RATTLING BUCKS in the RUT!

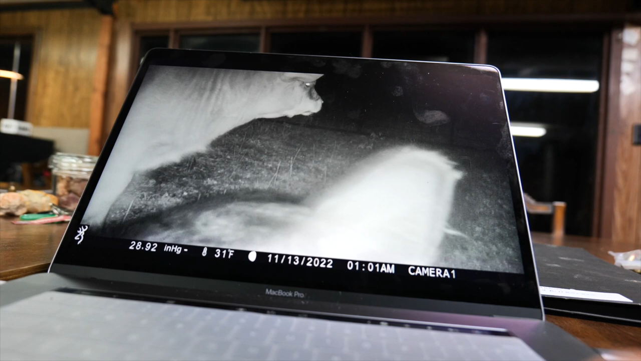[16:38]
Oh, look at that cow. Look at that cow just doing a nice rub. Nice rub job on camera.
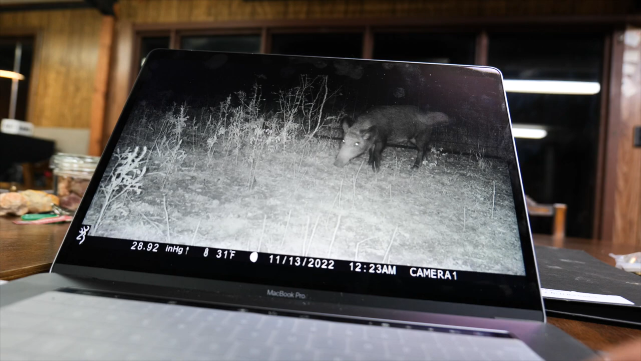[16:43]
There she is. That's who I need right there. Oh, and here's our old 6-point that is still alive.
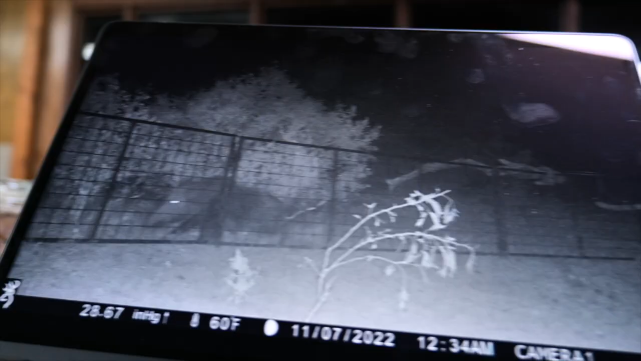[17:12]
Big pig. Biggin. Right there. My goodness. Yeah, oh yeah.